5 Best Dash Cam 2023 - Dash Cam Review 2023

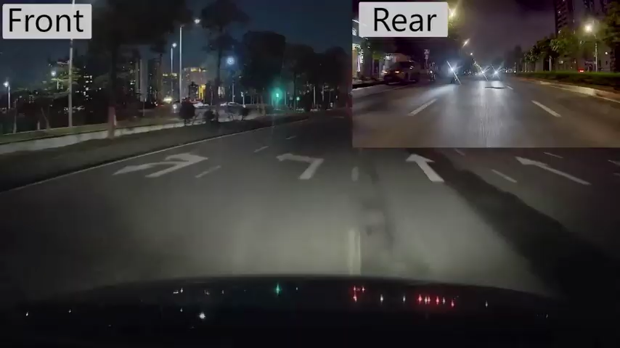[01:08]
The camera offers standard 1080pF HD resolution along with 6-PCS IR LED-powered night vision.